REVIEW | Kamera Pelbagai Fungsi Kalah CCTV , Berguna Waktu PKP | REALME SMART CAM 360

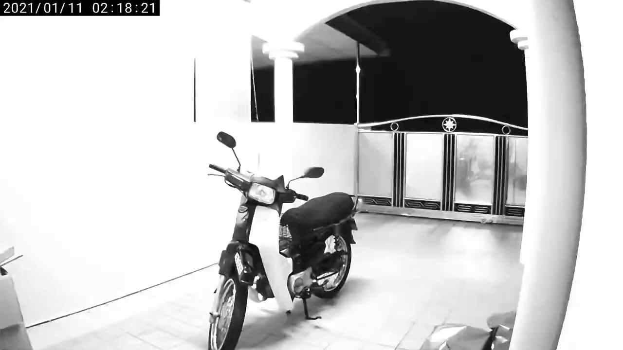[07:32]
motion sensor Motion sensor ni Maksudnya Bila ada pergerakan kan Suatu ada benda Alah Kucing lintas ke Atau kotak jatuh ke Kan Ada orang lintas ke kan Jadi dia akan Automatik Anda boleh setkan